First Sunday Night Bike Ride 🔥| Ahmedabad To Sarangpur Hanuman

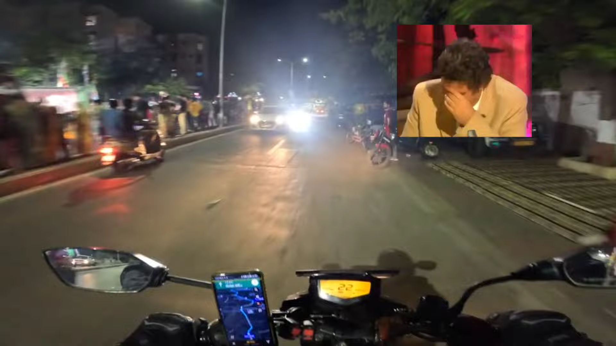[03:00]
આપણો રિવર ફ્રન્ટ જોઈ લો વ્યૂ, અટલ બ્રિજ સામે રહ્યો, અને અહીંથી ના લાઈટ ચાલુ ને ચાલુ જ રહ્યો.
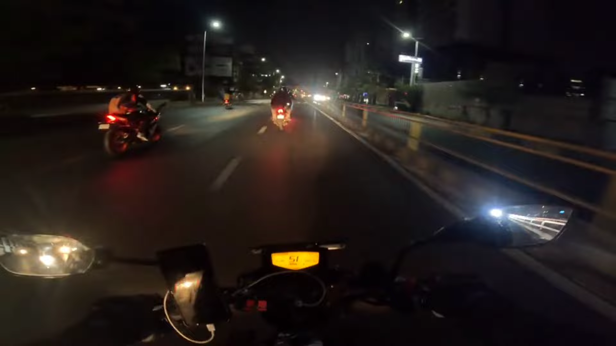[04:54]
અહીંથી સીધા જાવ એટલે સેન્ટ્રલ મોલ આવી જશે, રેડિસન બ્લુ હોટલ આવી ગઈ, અત્યારે અમારે એક ભાઈ લીડ કરે છે, ઈશારા થાય ને એટલી મજા જ આવે, ધીમી પાડવાની શું કરવાનું. 13-15 બાઇક નક્કી થઈ હતી, અત્યારે ગણીને મારા ખ્યાલથી અમે 8-9 બાઇકો છે, તોય વાંધો નહીં. અડધી પબ્લિક તો આવી જ નહીં.
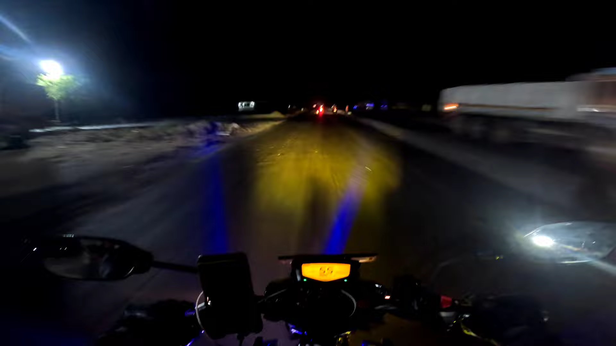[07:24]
શું વાત, ચાલો કઈ બમ્પે કાઢ નાખો.
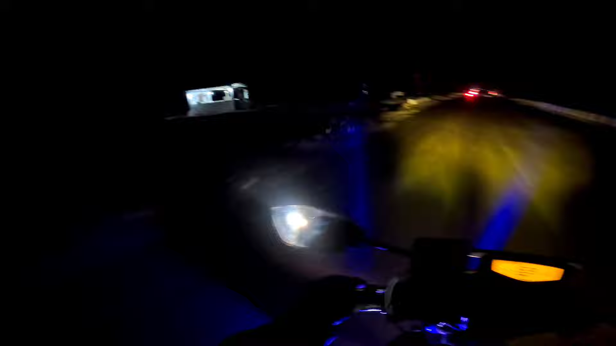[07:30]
જોઈએ આપણો જય બાપા સીતારામ. આપણે ફાઈનલી કિયા જોઈ ગયા. ગેલોપ્સ તો આવી નહીં.
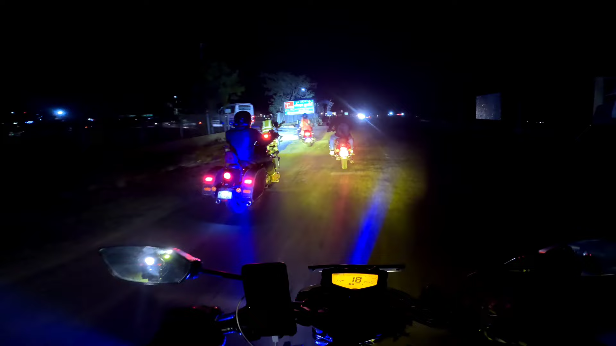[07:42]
હા, ગેલોપ્સ સામે છે, બીજી હોટલ છે. તોરણ, તોરણમાં ઉભા રહ્યા, સામે ગેલોપ્સ આવે.
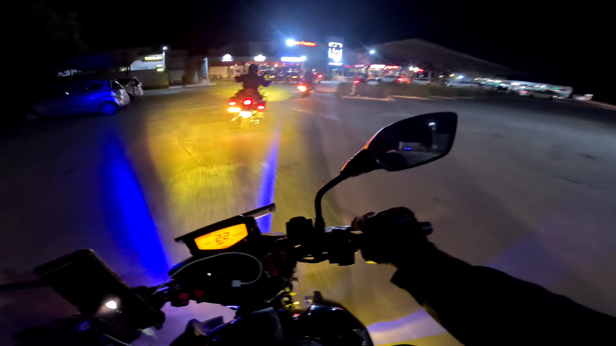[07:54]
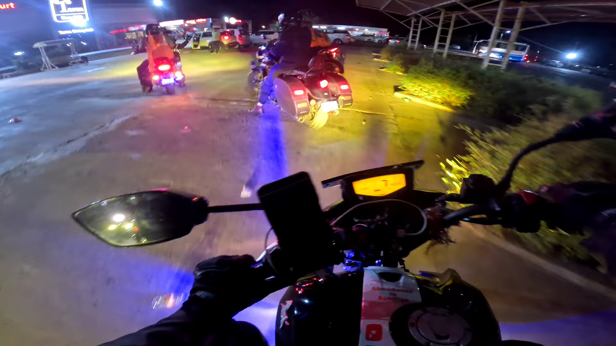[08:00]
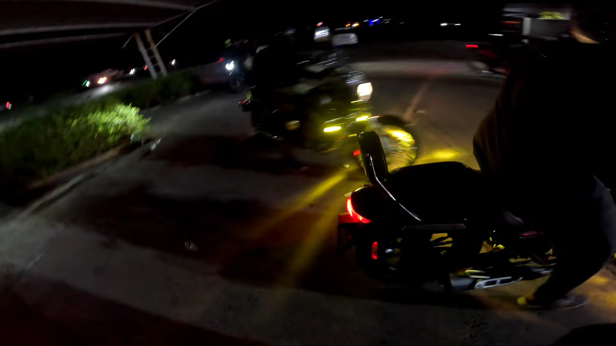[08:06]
તો ફાઇનલી અત્યારે અમે લોકો ઊભા છીએ તોરણ હોટલમાં, ગેલોપ્સની એક્ઝેક્ટ બાજુમાં આવે.
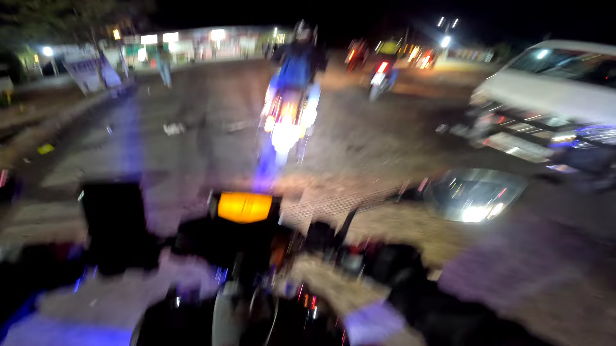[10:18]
પીડી લાઈટ કરી દે, પીડી લાઈટ હારી, કોઈના આંખમાં ના જાય અને કોઈના ઓલામાં ના જાય. હા કેમ આમ જાય છે,